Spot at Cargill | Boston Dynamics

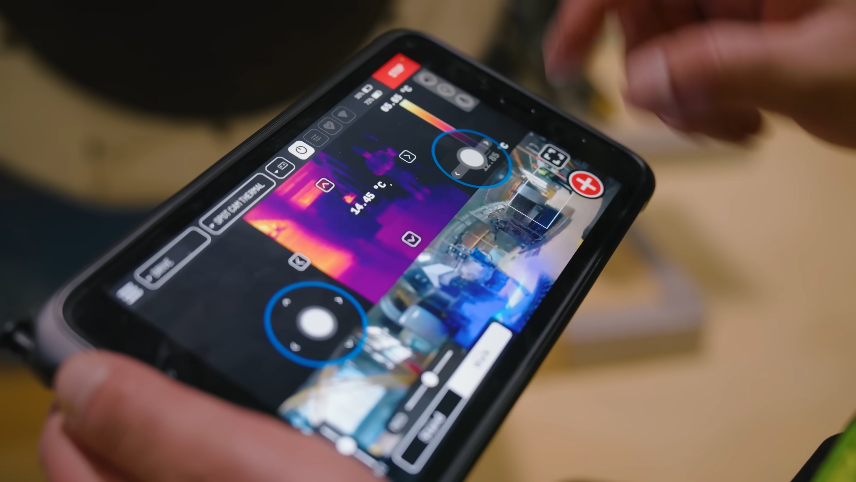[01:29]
On screen: spot 14.45°C
We're using the thermal camera for monitoring assets we have a lot of rotating assets in the plants a lot of mechanical assets.